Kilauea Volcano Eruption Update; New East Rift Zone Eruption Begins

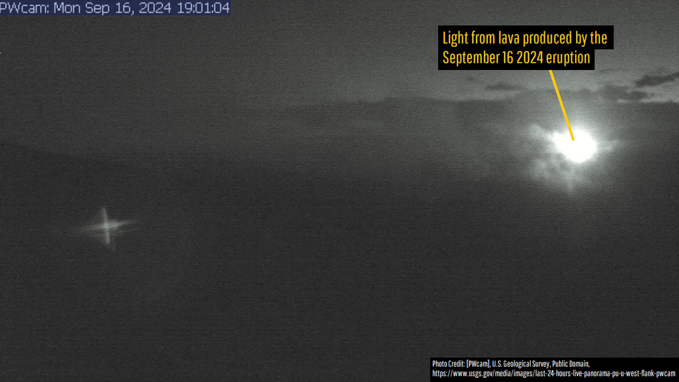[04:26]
A quick late edit, the same spot ended up briefly erupting again around 6pm local time on September 16th.